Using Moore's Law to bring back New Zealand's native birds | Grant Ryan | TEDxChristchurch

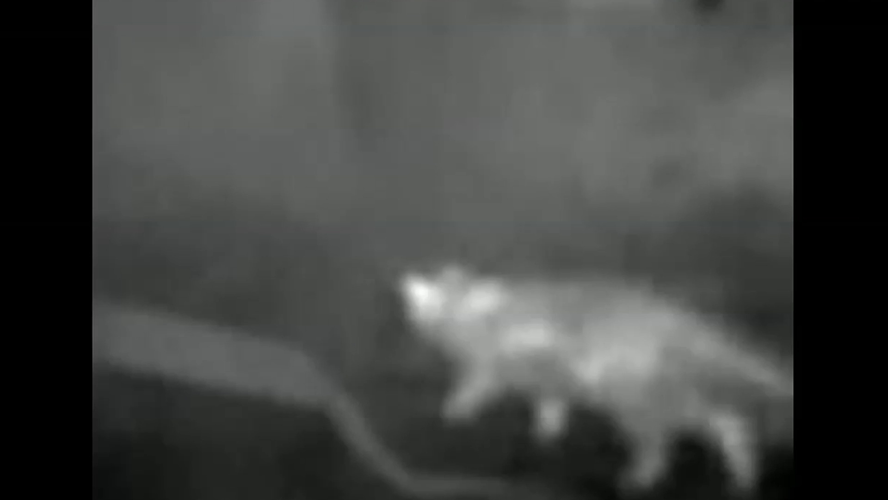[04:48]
Oh, yep. So one of the things you have to be able to do if you want to get rid of predators is you have to be able to identify them all.
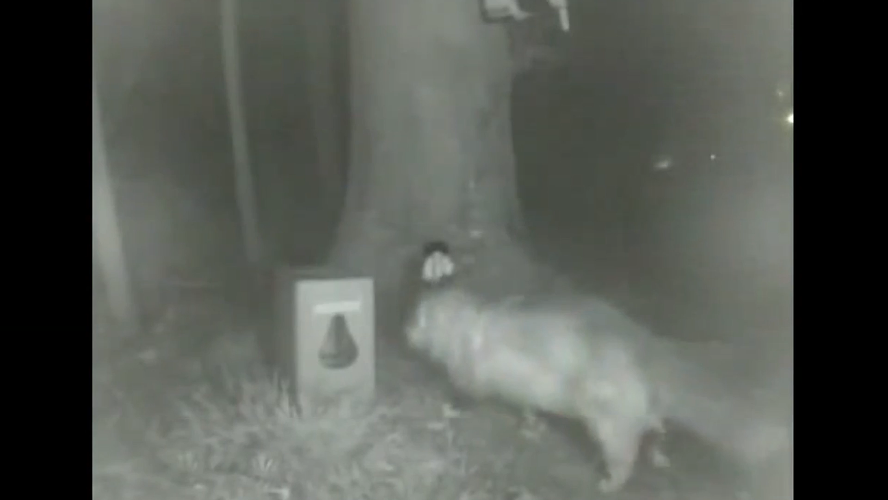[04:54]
So the standard ways at the moment are little chew cards and tracking tunnels,
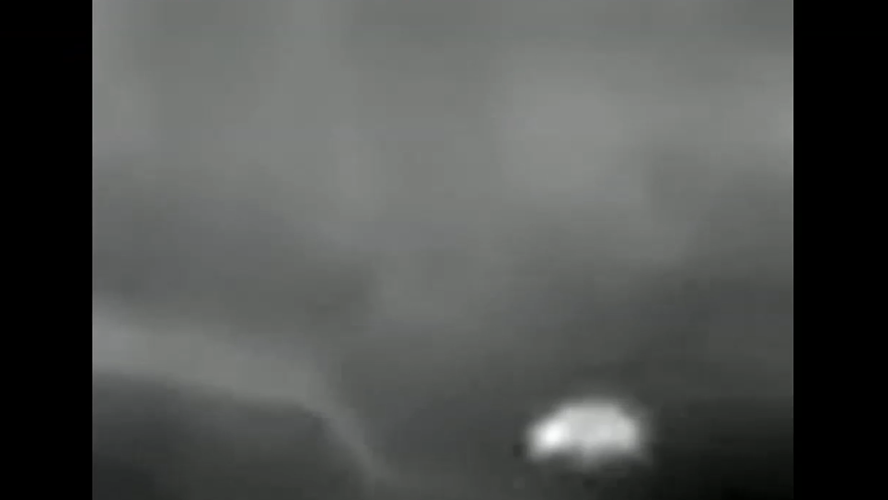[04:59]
and you can use cameras off the shelf, but they're kind of designed for pigs and deer and things.
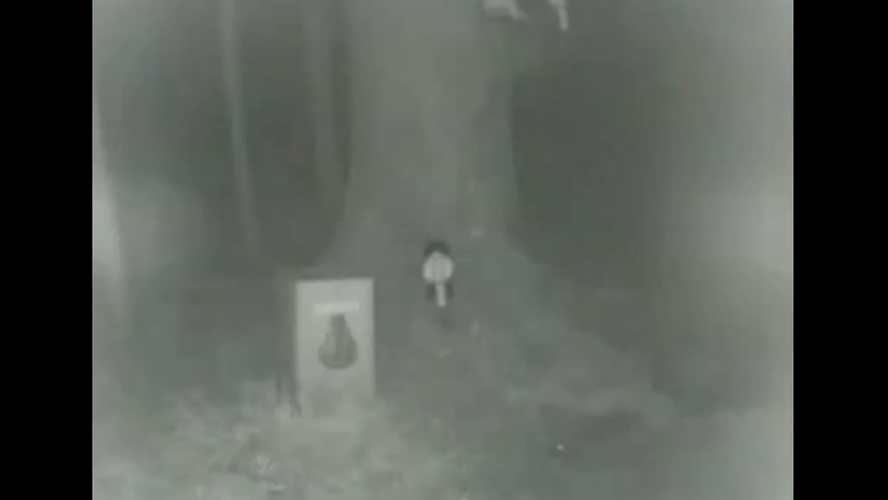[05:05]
So we've created a camera that uses both a heat camera and infrared camera, takes a video,
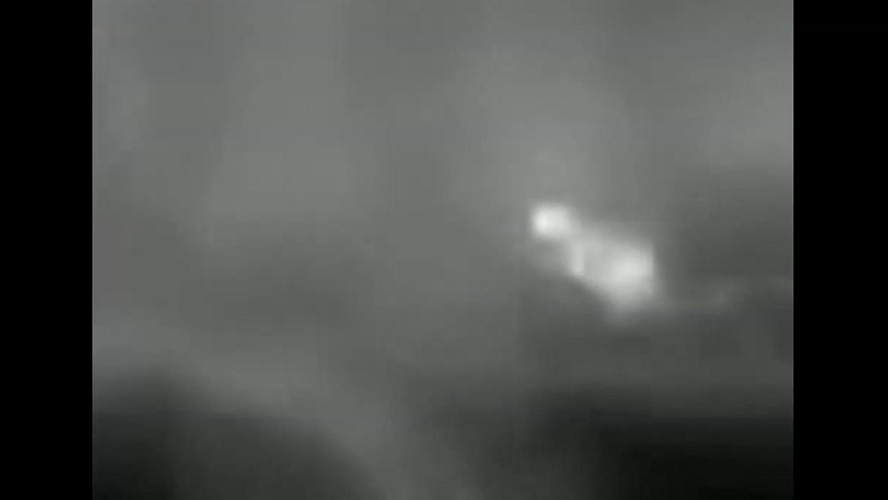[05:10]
uploads it to the cloud, so we can see exactly what's going on out there.
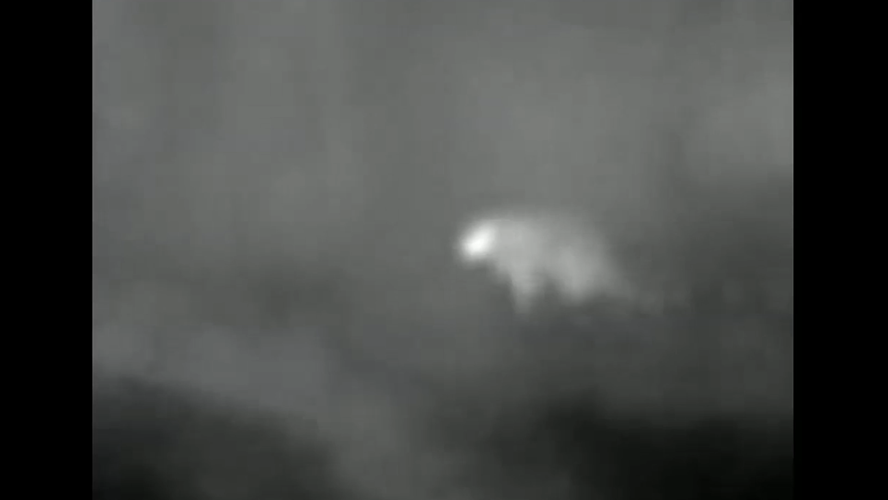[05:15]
So we need to be able to do this so that we can get every single last predator that's out there.